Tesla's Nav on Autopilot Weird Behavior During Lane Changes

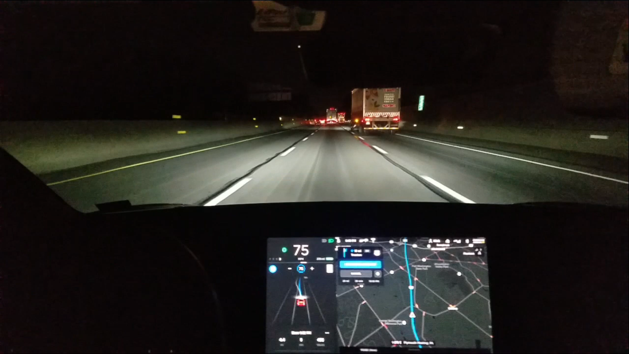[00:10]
I went to the far left. That was weird. Swerved left, came right, and then went left again. Very strange. Okay, so I just slowed down and it knew to get over one lane. Oh, but it picked up that truck and it was swerving back and forth. Very strange to speed up here.